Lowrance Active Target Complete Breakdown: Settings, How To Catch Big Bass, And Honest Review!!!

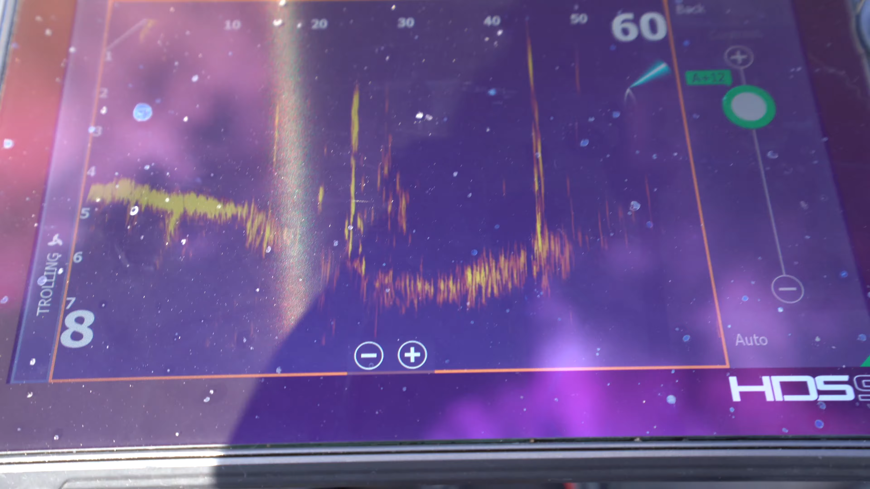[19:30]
Or if the water is dirtier, you'll have to crank the contrast up even in shallower water and even higher in deeper water if it's dirty.
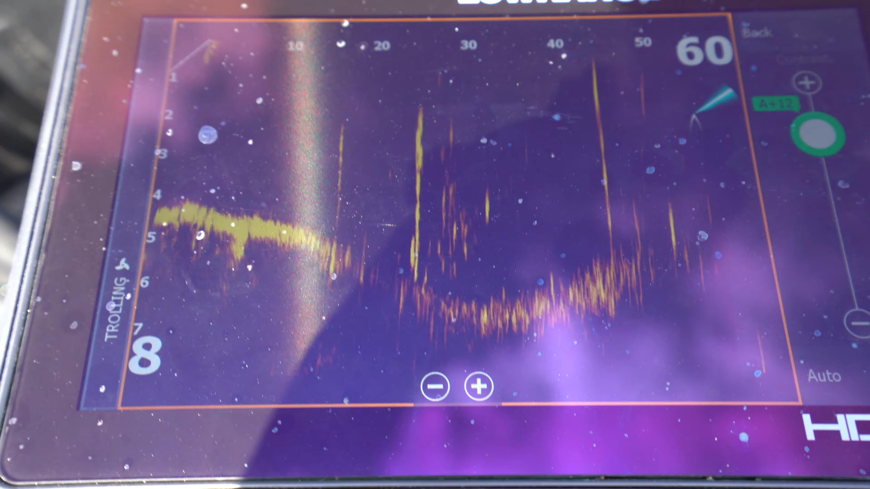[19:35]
Noise rejection. I run all my Lowrance units on noise rejection low, as you guys can see there.
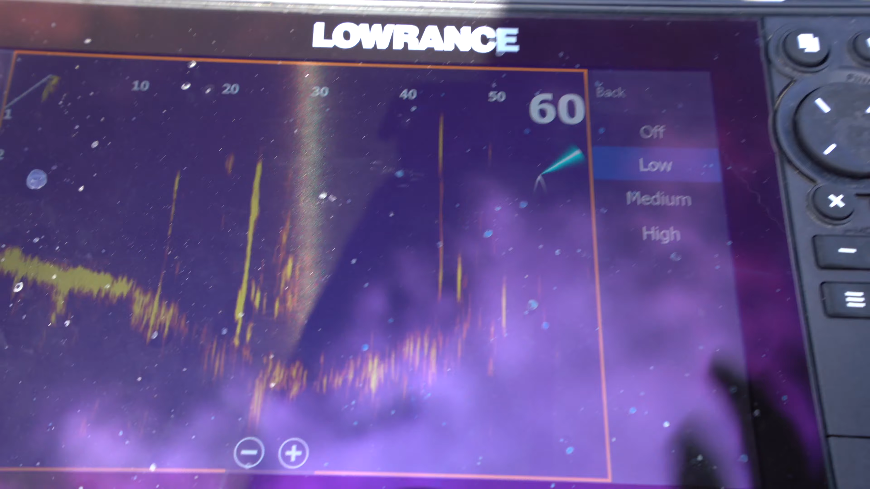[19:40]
More options. Okay, so what you can do, you can stop sonar.
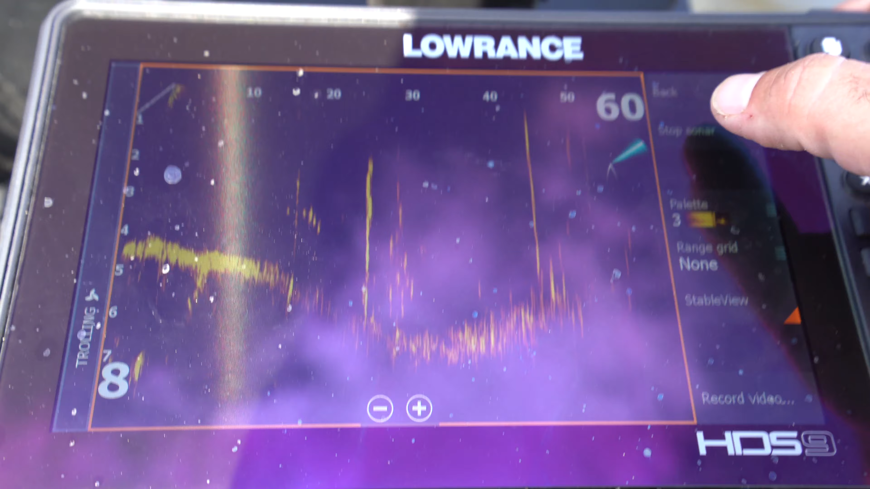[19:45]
Like if you're going to go eat lunch at the Marine or something, it's good to stop sonar so that your deal is not pinging.
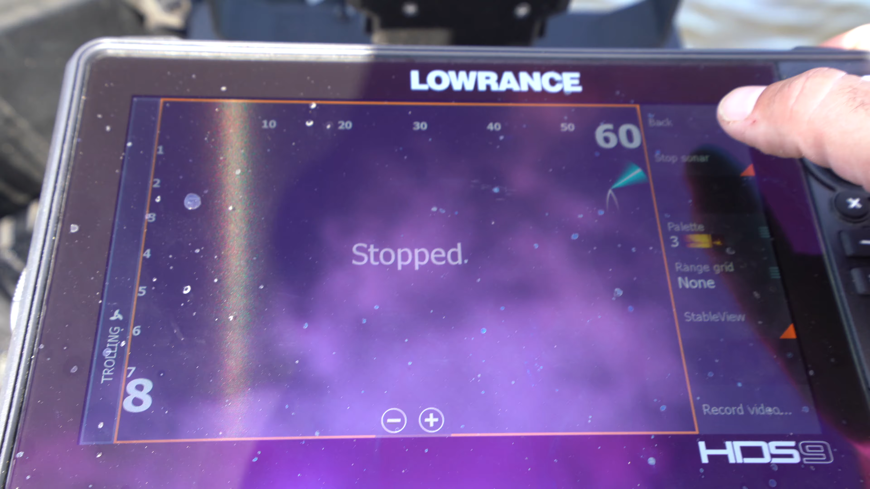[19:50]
And you can actually create transducer problems if you let your sonar keep pinging while it's out of the water for an extended period of time.
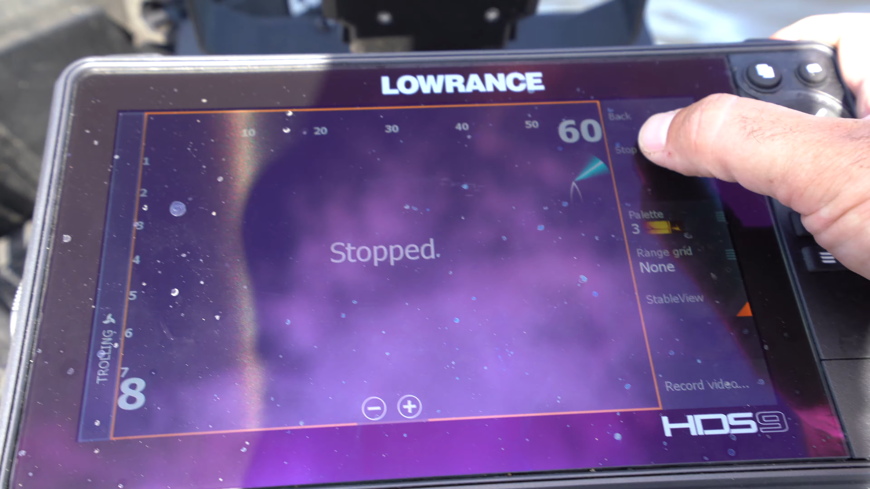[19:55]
Don't use that very often. Every once in a while I'll do. Pallet. They've got a selection of pallets.
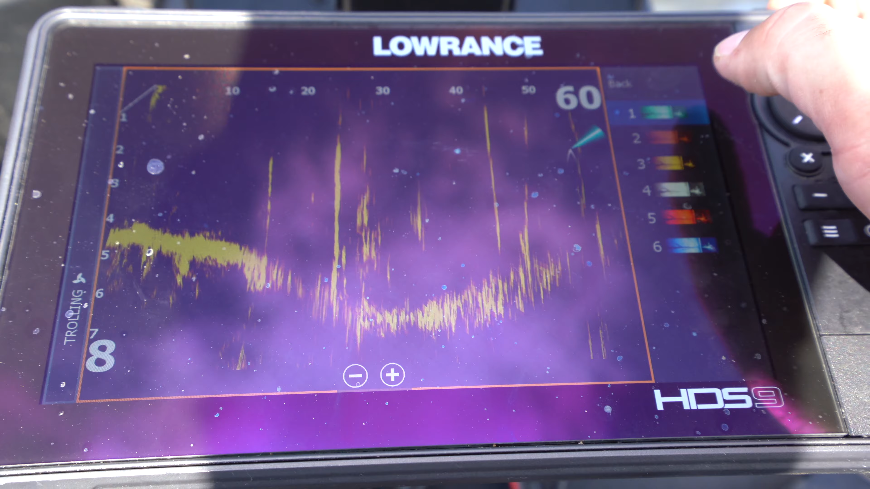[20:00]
This light amber one's the one I like the best. Number three.
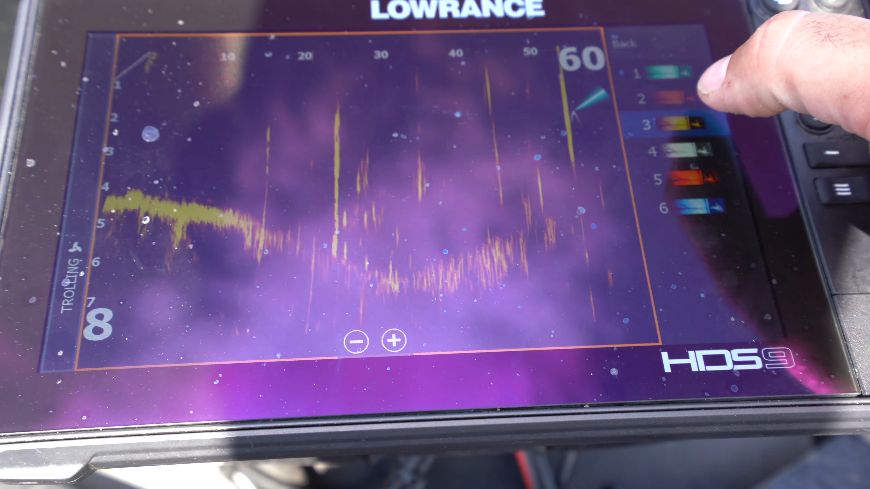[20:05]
Pallet number three, it's a light amber, but they've got several different options on here for you. Range grid.
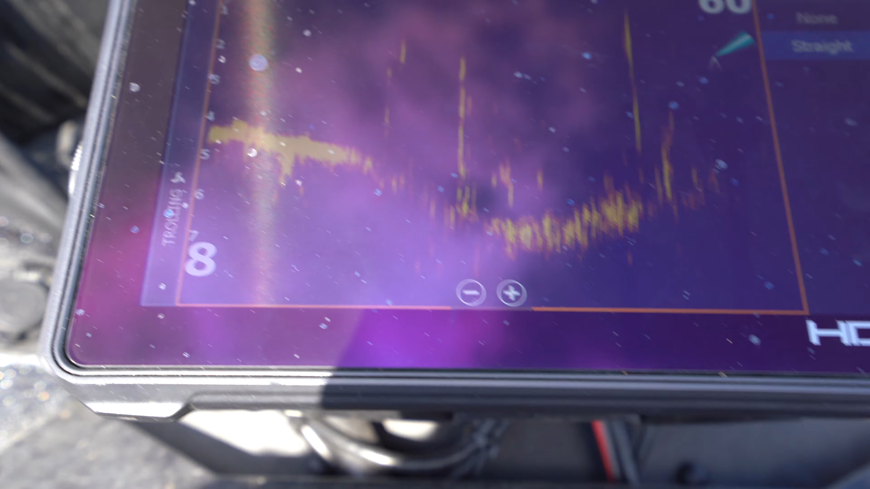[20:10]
All that does is help you identify how far out objects are.
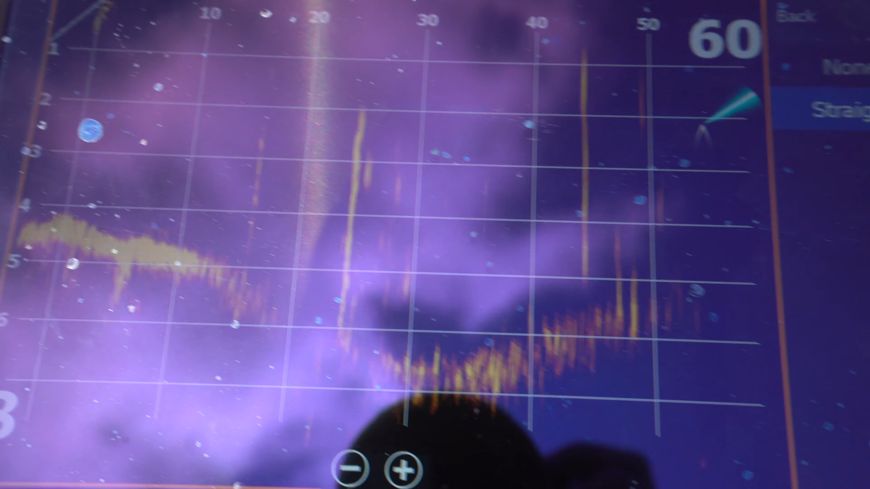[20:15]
So now that just gives you a better linear angle of how far out objects are. I don't use that.
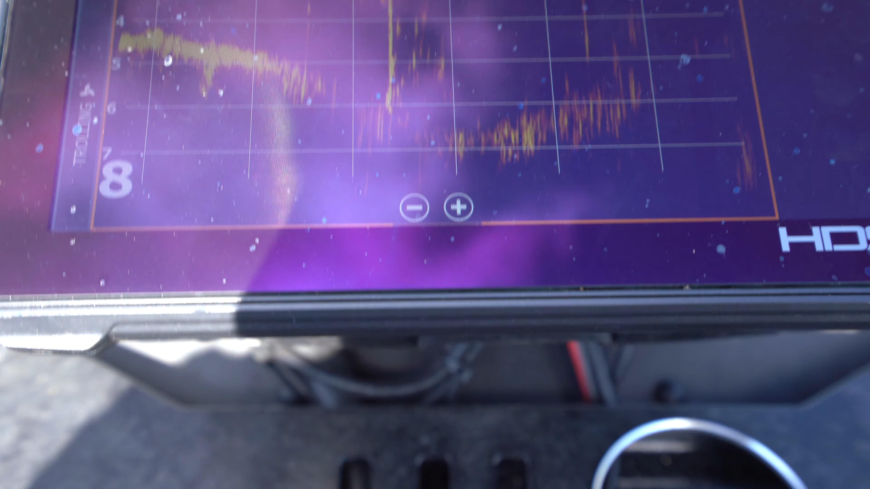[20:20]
I guess I'm young enough. I still have good enough eyes. I can kind of see where things are and I prefer to use it without the range.
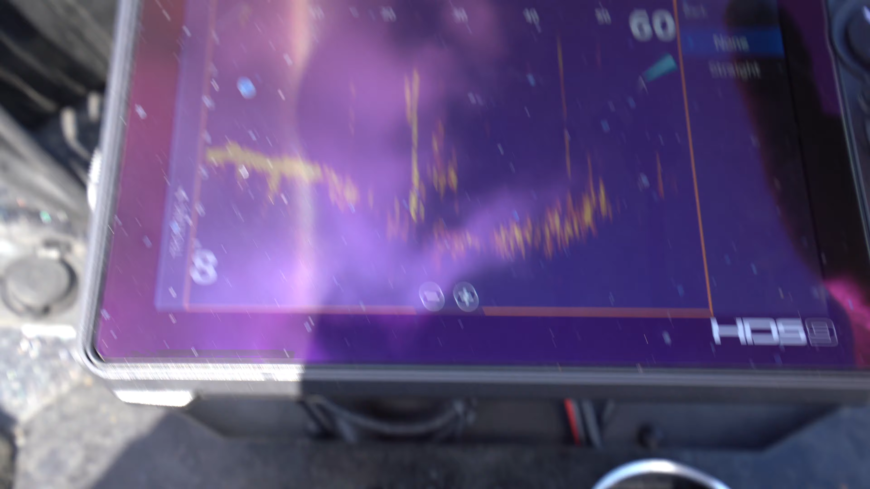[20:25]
Stable view. So I'm honestly, if I'm being real with you guys, I'm not really sure what stable view does,
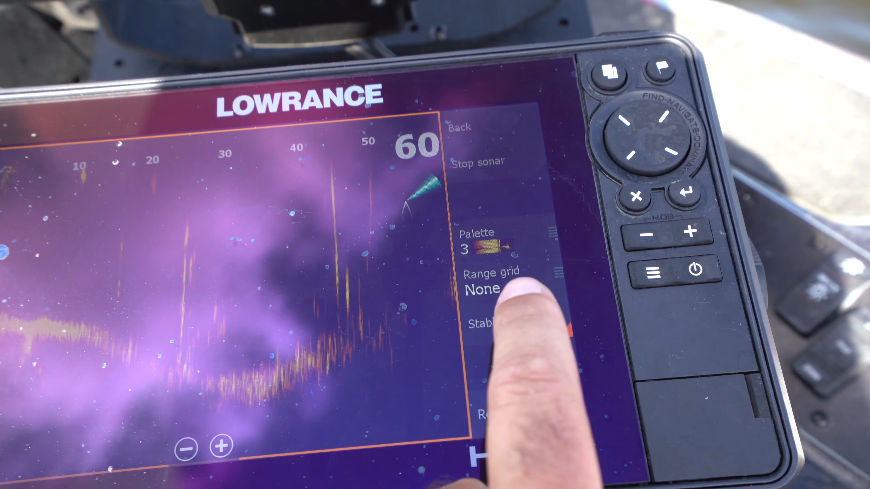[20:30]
but when I turn it off, my angle gets all wonky and crazy.
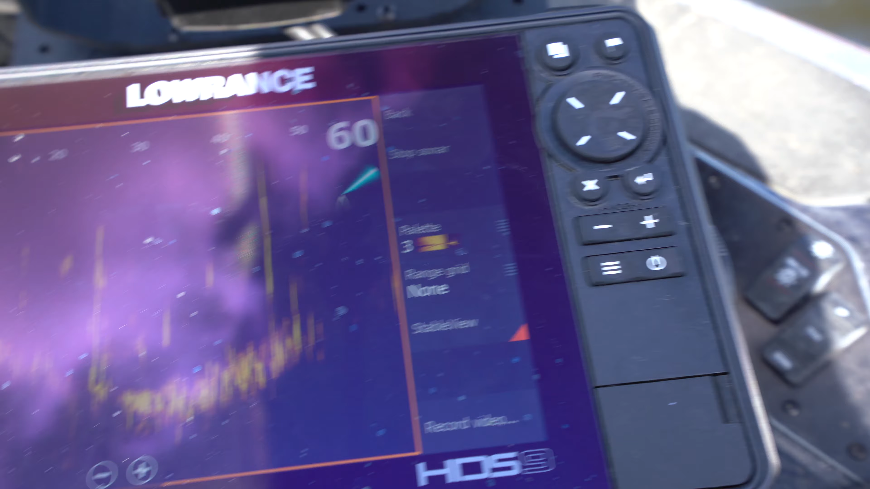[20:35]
I get a much better angle on when stable views turn on. So I've been leaving it on.
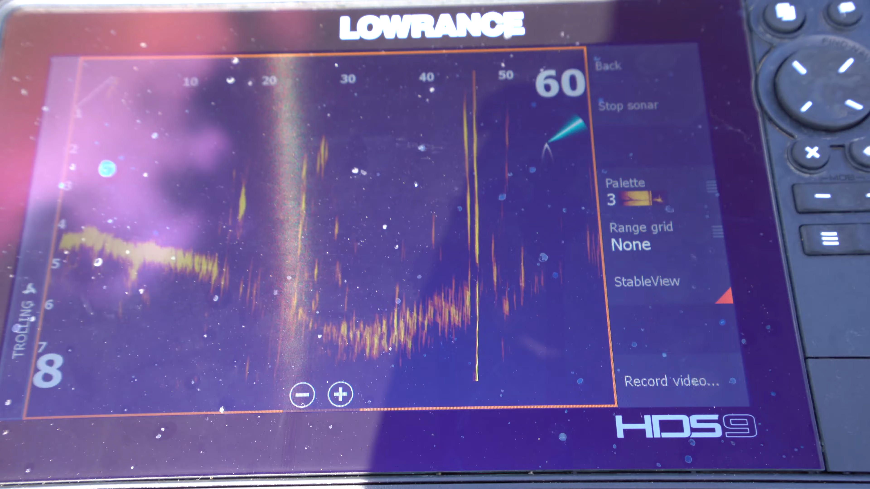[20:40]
And then on record video, you can actually log what you're seeing on here, but you have to put an SD card.
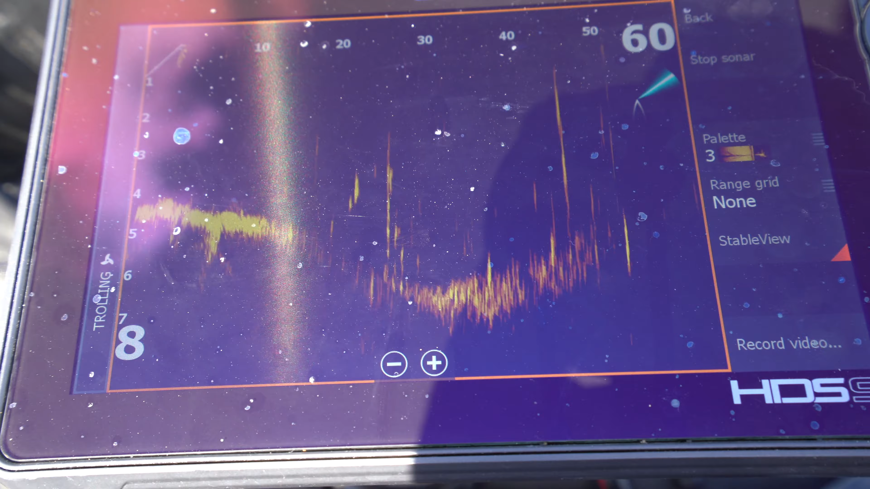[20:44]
I can get this open.
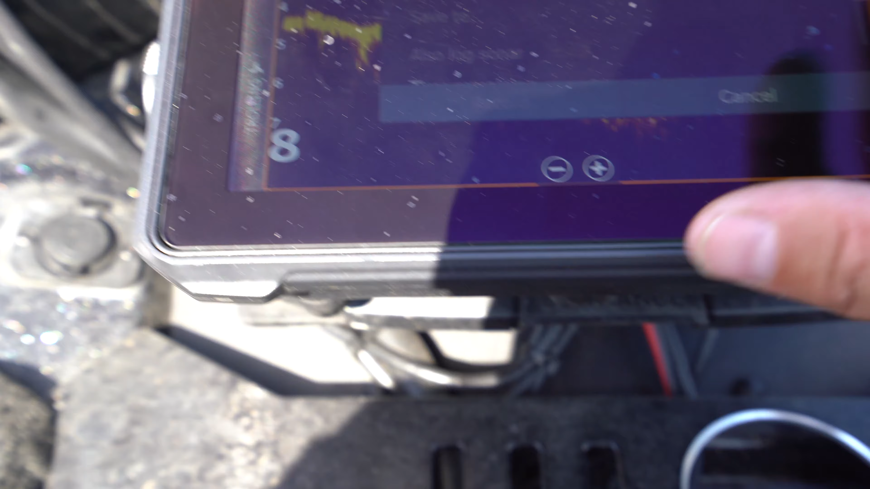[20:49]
You have to lock, you have to stick an SD card in here.
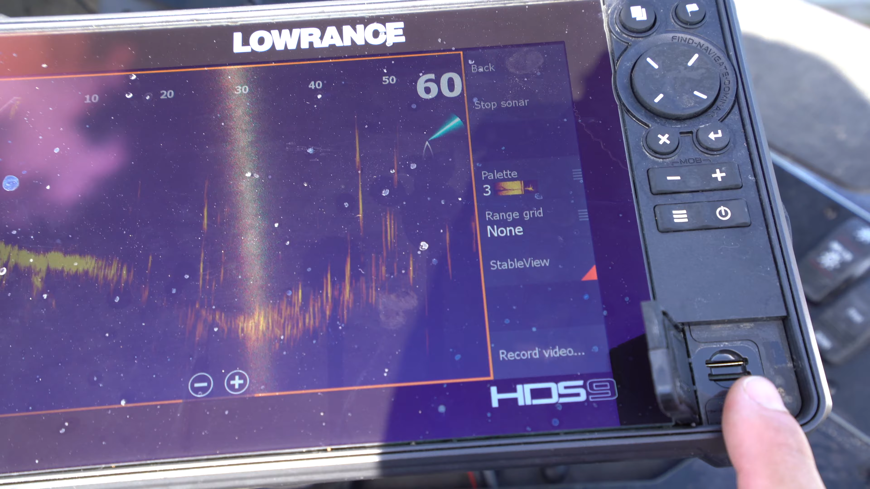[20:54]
You're going to go with, you're going to want to go with at least about a 64 gig SD card, or maybe even a 32 would work.